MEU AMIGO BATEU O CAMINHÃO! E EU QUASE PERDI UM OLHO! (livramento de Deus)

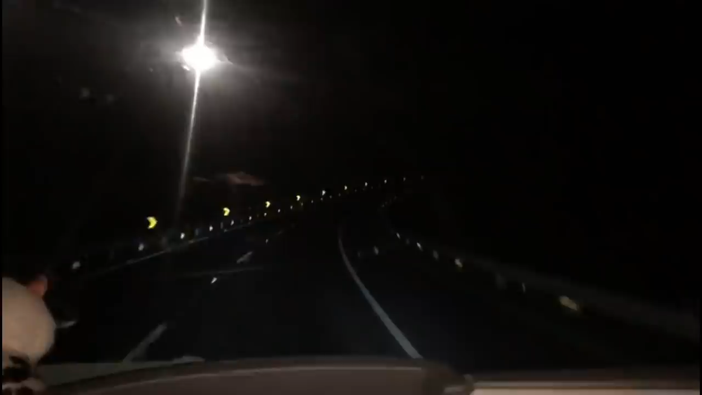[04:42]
Aí, a curvaiada, né? Curvaiada, sobe e desce, nossa. Mas tem que estar